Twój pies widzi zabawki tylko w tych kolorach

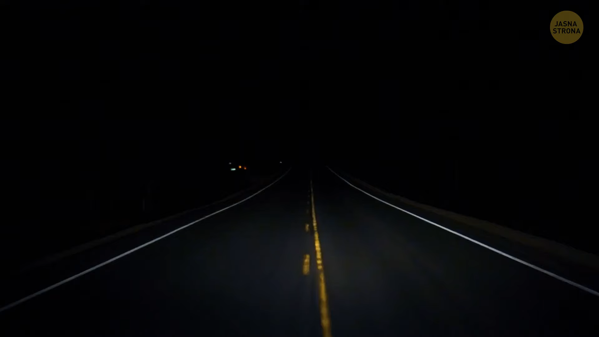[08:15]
Ponadto drogi są ciemne, przez co takie samochody wtapiają się w otoczenie, a nasza reakcja może być spóźniona.